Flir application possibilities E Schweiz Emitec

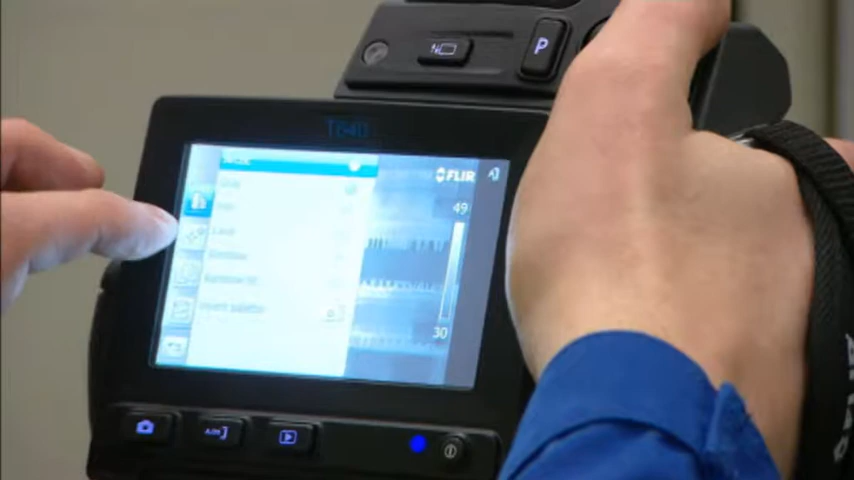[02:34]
thermal imaging is being used for finding hotspots that can lead to failures in electrical and mechanical installations.
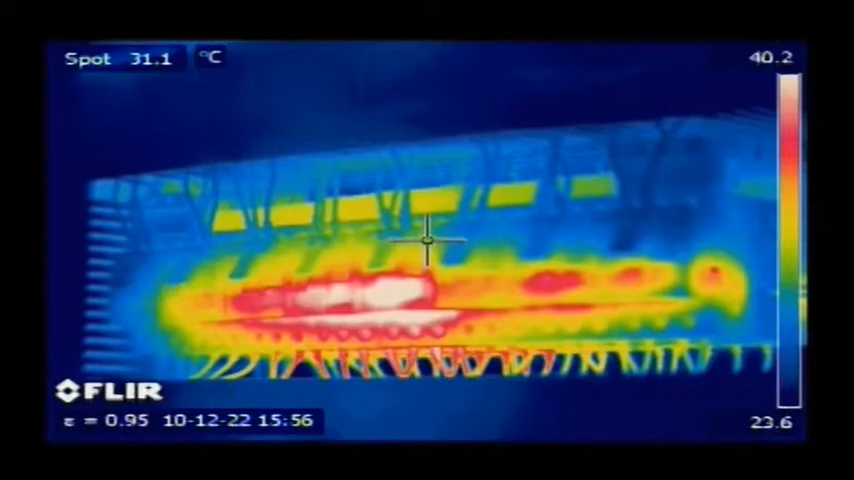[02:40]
On screen: spot 31.1°C
Electrical cabinets and motor control centers are regularly scanned with a thermal imaging camera.
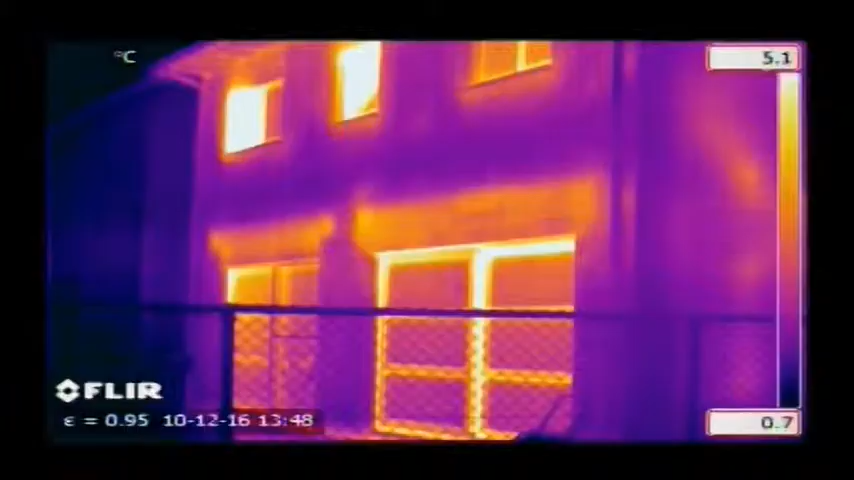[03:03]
Finding insulation losses and repairing them can mean huge energy savings.
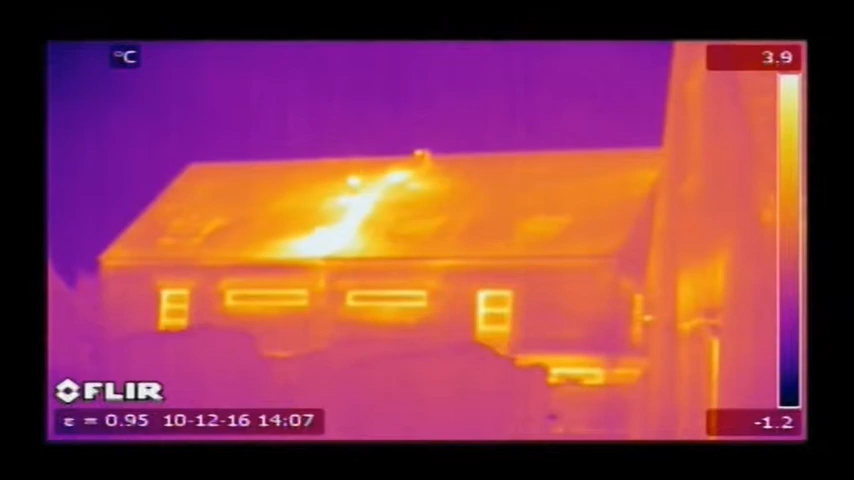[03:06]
On screen: scale top 3.9°C, scale bottom -1.2°C
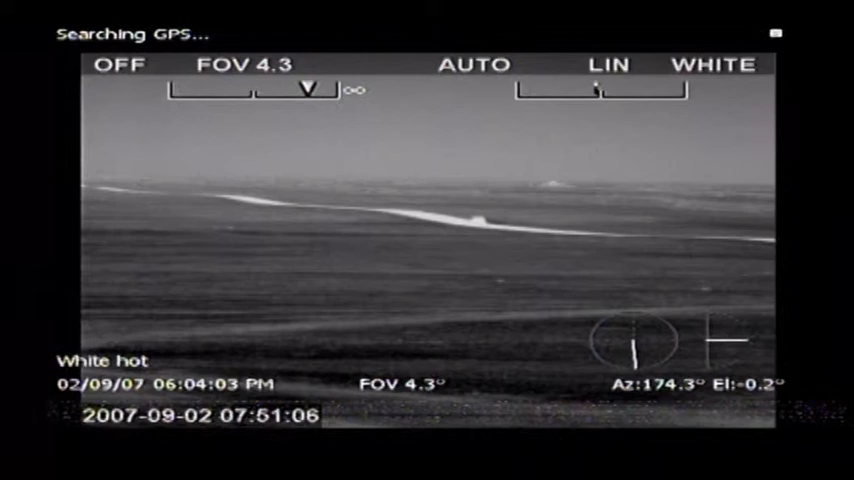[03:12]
Border security specialists protect their country's border against smugglers and other intruders.
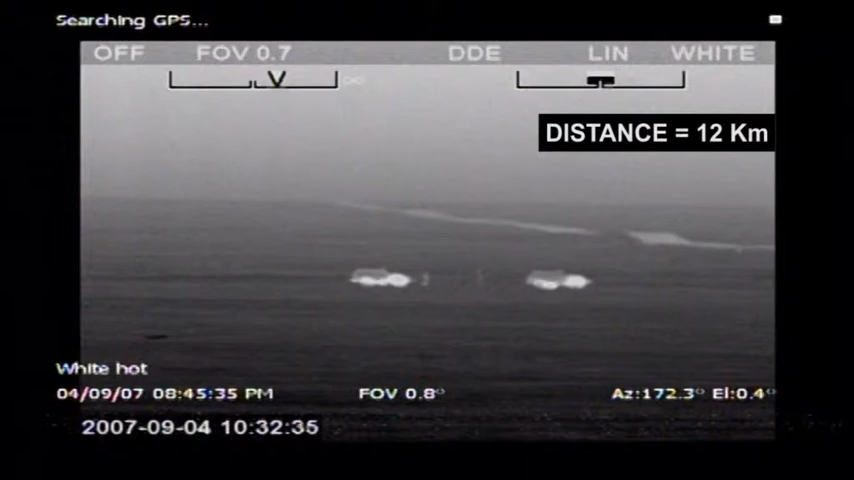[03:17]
With a thermal imaging camera, they are able to see a man at a distance of 20 kilometers away in total darkness.
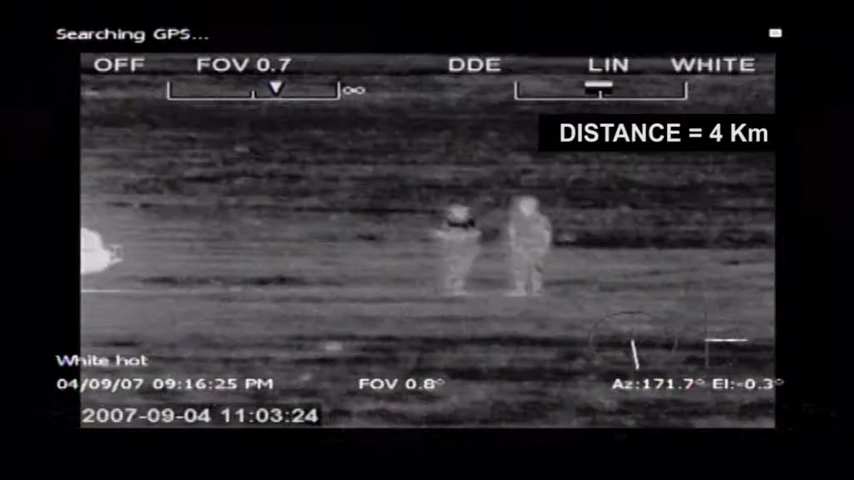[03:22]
Our security customers benefit from thermal imaging
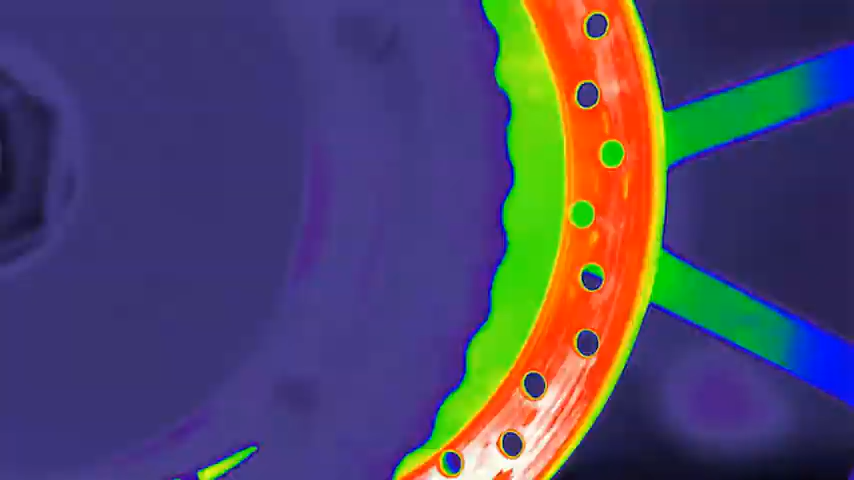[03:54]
For these demanding applications, FLIR Systems markets extremely high-performance thermal imaging cameras.
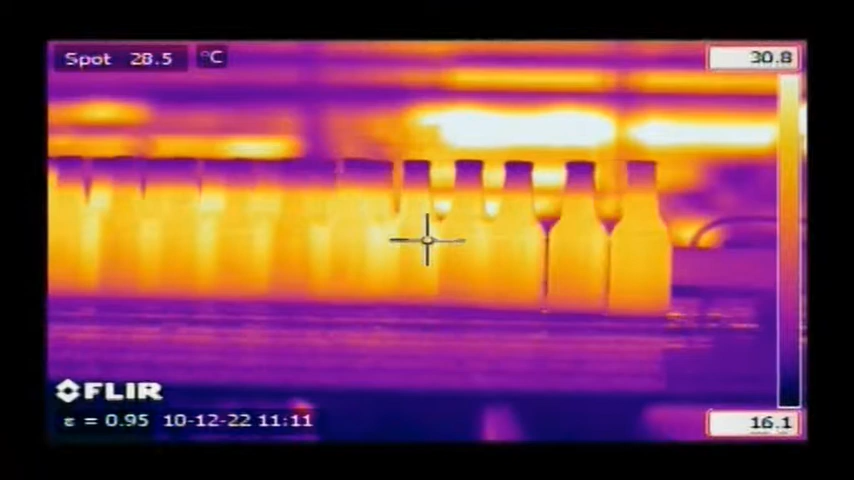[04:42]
On screen: spot 28.5°C, scale top 30.8°C, scale bottom 16.1°C
Thermal imaging cameras are also installed to continuously monitor production processes and to avoid fires.
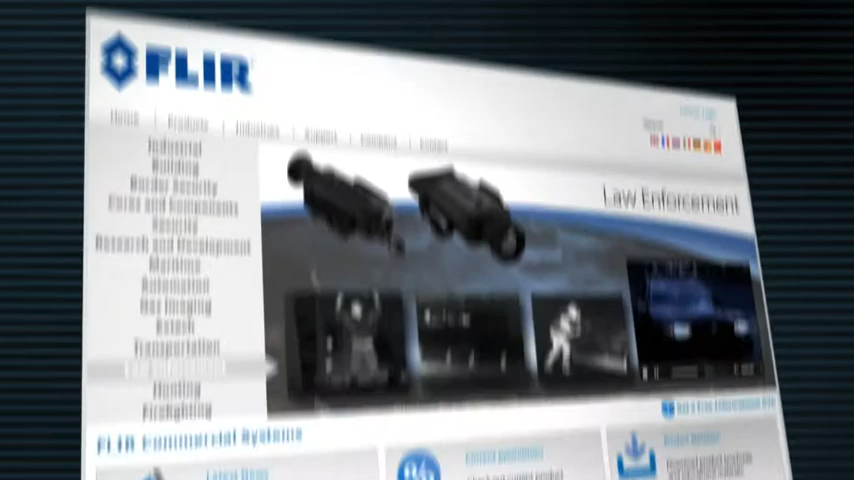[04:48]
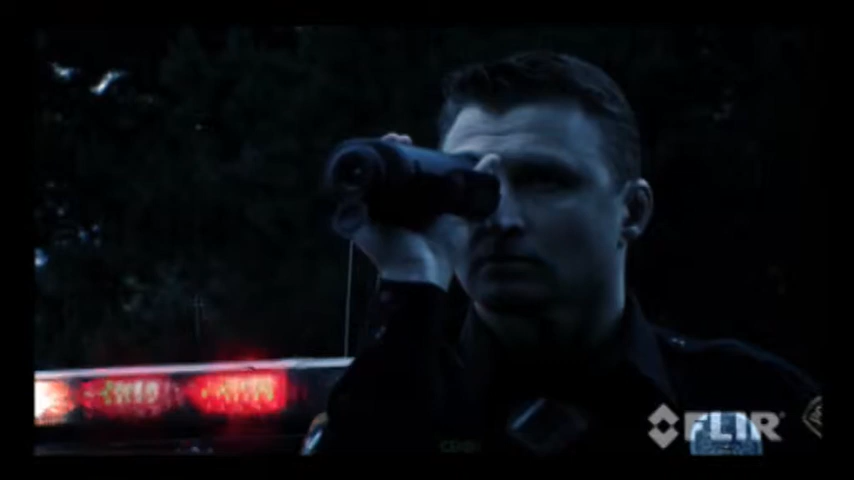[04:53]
Police officers use the power of thermal imaging to see without being seen.
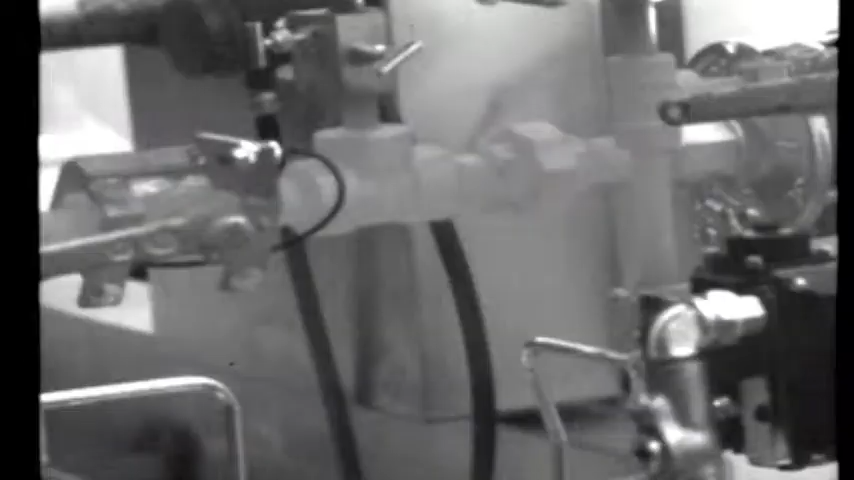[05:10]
Outdoor enthusiasts can see clearly at night with the help of a thermal imaging camera. Firefighters are able to see through smoke.
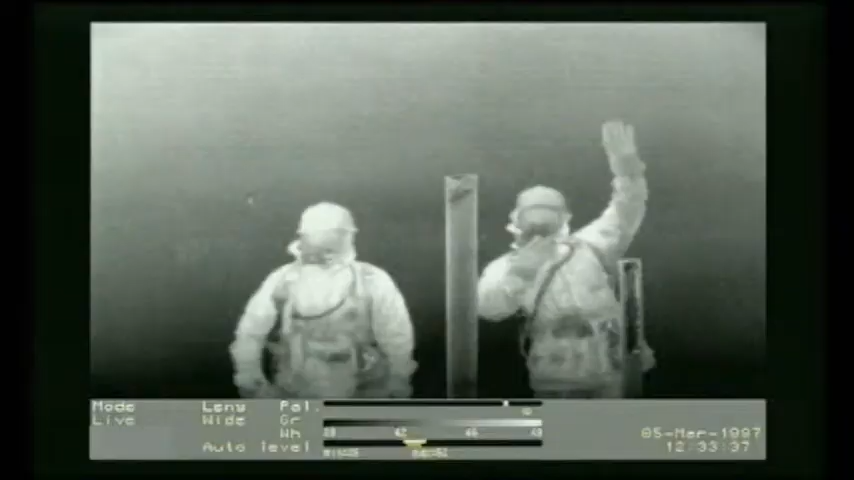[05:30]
It helps them to find victims in a smoke-filled room and also to see if fires are well extinguished.
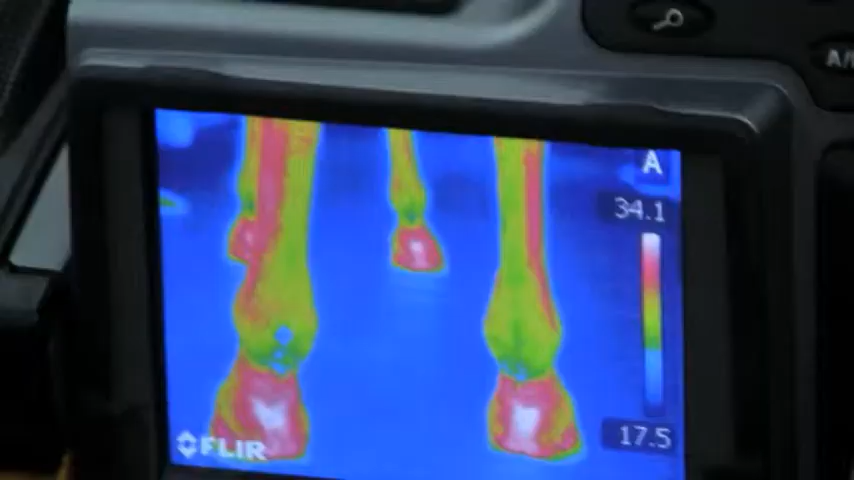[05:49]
Veterinarians and doctors use thermal imaging for diagnosing skin diseases, inflammations and other health related problems.